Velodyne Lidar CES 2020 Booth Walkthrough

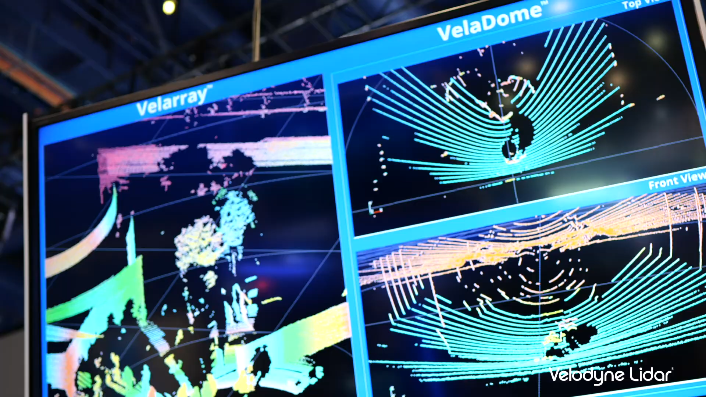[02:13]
The Veloray is a very specific design to do very specific things, much like our Velodome compared to our Veloray.
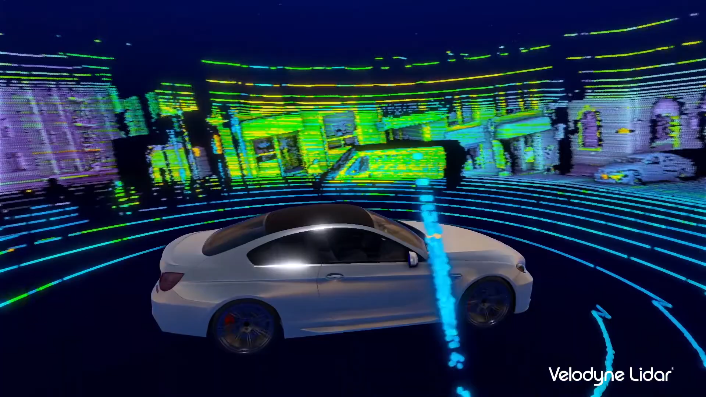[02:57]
The density of the point cloud, the resolution of the image, they can do pseudo image recognition with a LiDAR sensor. That is amazing. Thank you so much for the walkthrough and who knows what the future holds.
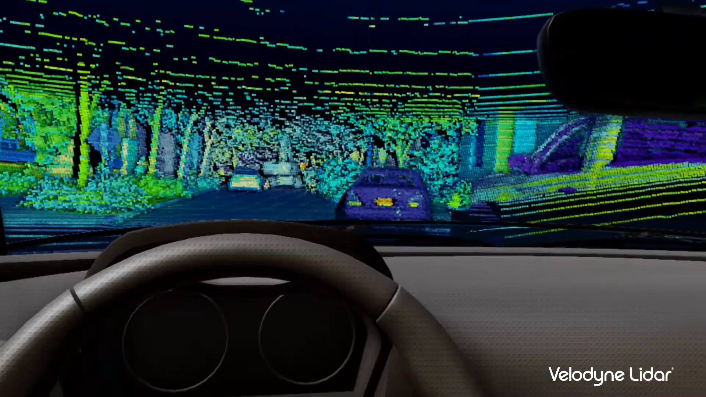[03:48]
You can make out all the details with a guy walking his dog across the street.